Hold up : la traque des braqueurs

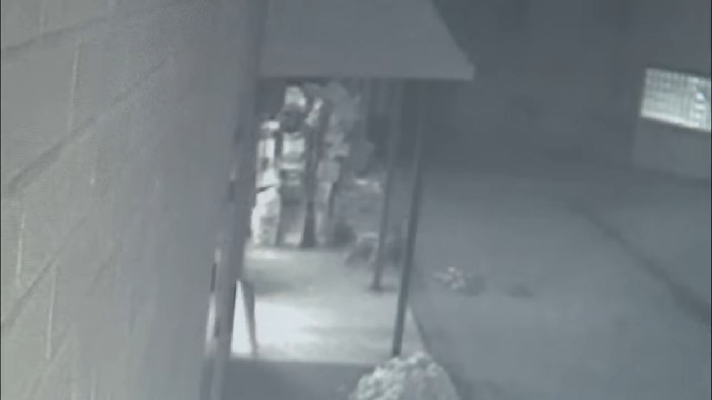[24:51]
Tac, tu vois, là ils arrivent. Ils sont très calmes. Ils marchent d'un pas sûr. Ils savent exactement où ils vont.
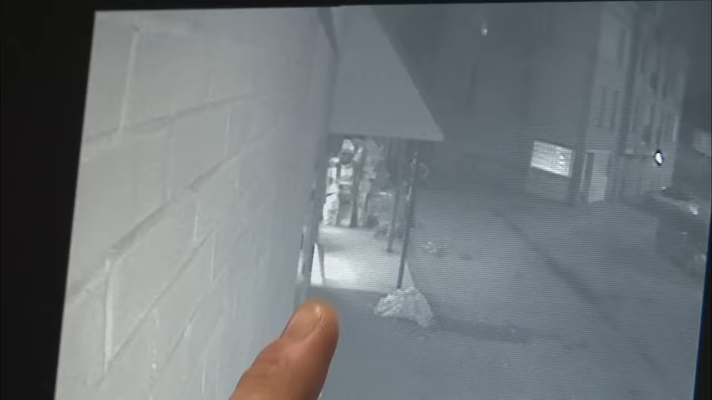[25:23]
Là. Et là, paf, il a sorti son arme.
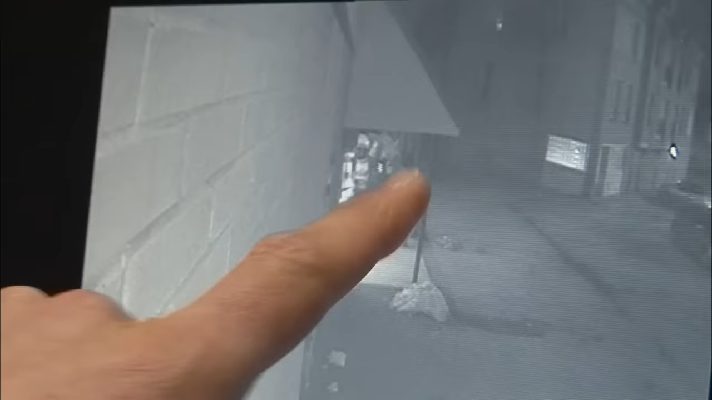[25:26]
Tout en marchant, il dégaine et en fait, elle était dans sa poche intérieure de veste ici. Tu vois, ici, on voit son coude. Ça fait une zone d'ombre. Tu vois, paf. Et là, il sort.
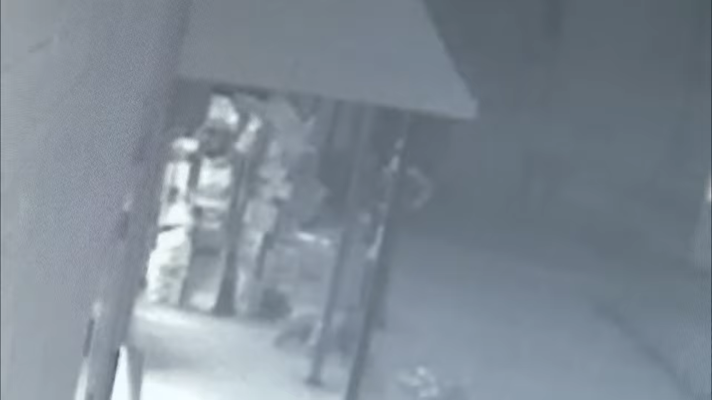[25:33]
Et là, on le voit son fêteur. Main gauche. Le premier, le plus grand, il est gaucher. Cette semaine, ça n'est pas la première fois que le policier entend parler d'un braqueur gaucher.
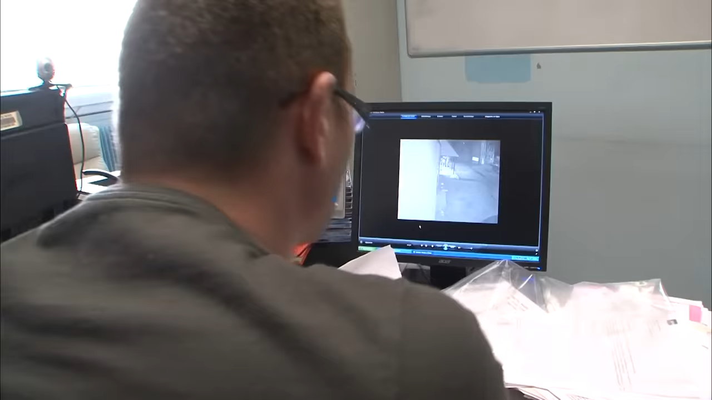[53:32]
ça n'a pas l'air bien clair son mystère alors lui d'après lui il arrive là tu vois comme ça ici donc là les mecs qui vont sortir ça y est ils sont partis voilà lui n'est pas là il est toujours pas là et ça fait
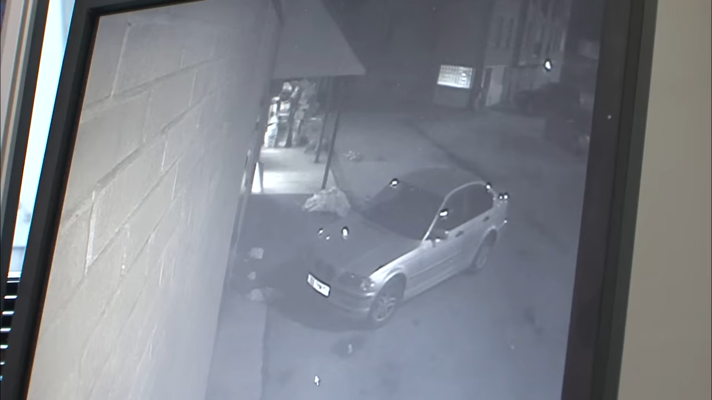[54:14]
toujours pas là le voilà c'est lui ça serait bien lui tu vois ça fait quasiment dix minutes qu'ils sont partis donc il n'a pas pu voir les individus sortir c'est impossible donc ça veut dire qu'il nous ment et pourquoi il nous ment il va falloir le déterminer yann dans lui lui on va le secouer tu vas voir l'alibi du suspect